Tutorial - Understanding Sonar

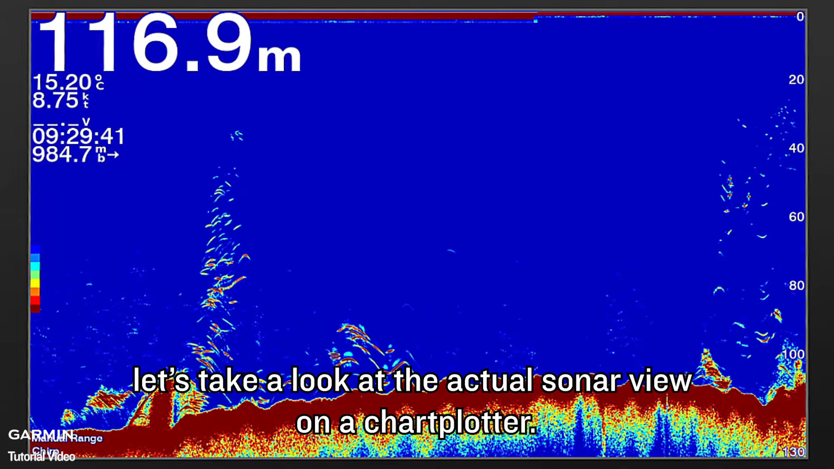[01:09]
On screen: depth 116.9 m, water 15.20°C, speed 8.75 kn
Next, let's take a look at the actual sonar view on the chart plotter. Here is the result from the echoes under the boat right now.
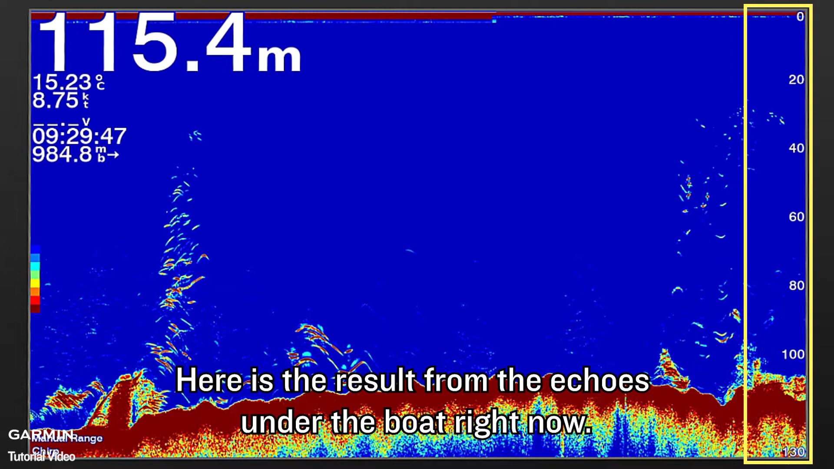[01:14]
On screen: depth 115.4 m, water 15.23°C
The newly generated sonar view will appear from the right side.
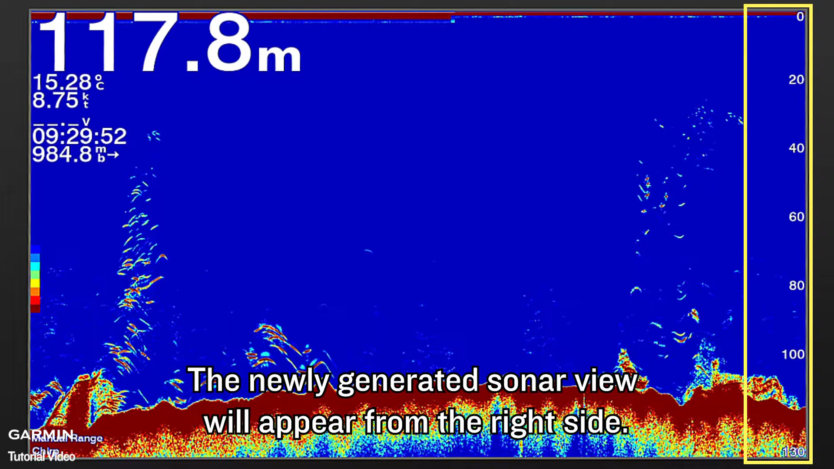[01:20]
On screen: depth 117.8 m, water 15.28°C
Here is the result from the echoes about 40 seconds ago.
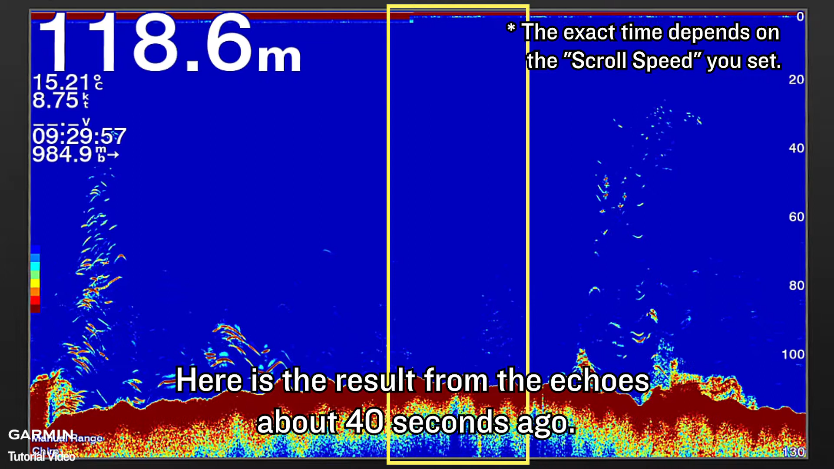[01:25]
On screen: depth 118.6 m
And here is the result from the echoes about 80 seconds ago.
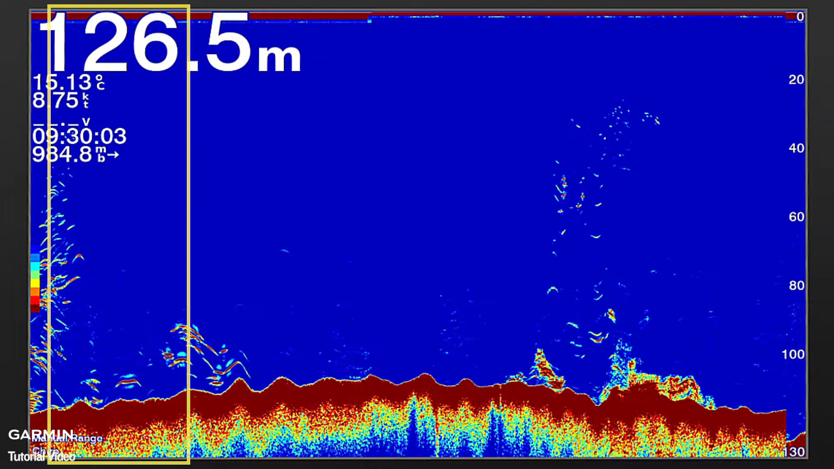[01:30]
On screen: depth 126.5 m, water 15.13°C
This is the seabed. These are objects in the water, and they may be fish.
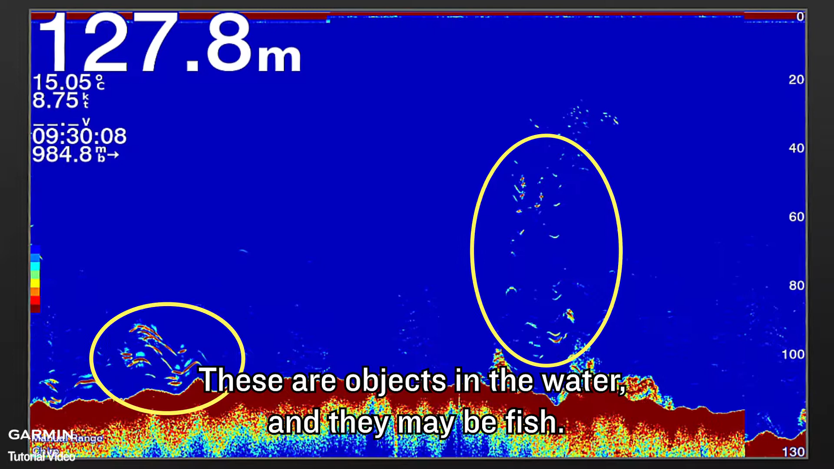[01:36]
On screen: depth 127.8 m, water 15.05°C, speed 8.75 kn
Fish appears as an arc in the sonar view.